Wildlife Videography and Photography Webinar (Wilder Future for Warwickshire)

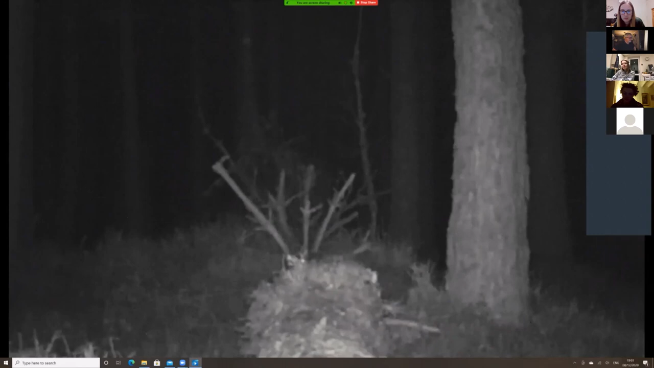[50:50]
Three days in, and the planets aligned. A wonderful big male pine. He was huge. Arrived. I've been warned about him. From where my lodge was, they said that this male is massive, it's, you know, easily the size of a tabby cat. And he was. The barrel tail was just... He enjoyed the peanuts, and he seemed curious about my lodge. You know, sniffing the trail cam there.
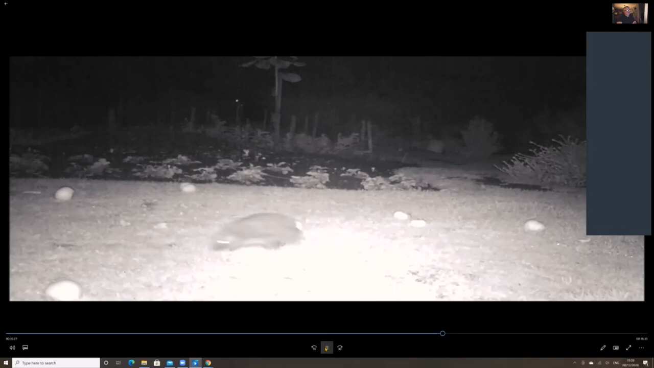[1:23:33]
And with the fruit falling in late August. A near miss, this one. This was a lucky escape. In the very early morning. That would have hurt seconds away from having an apple.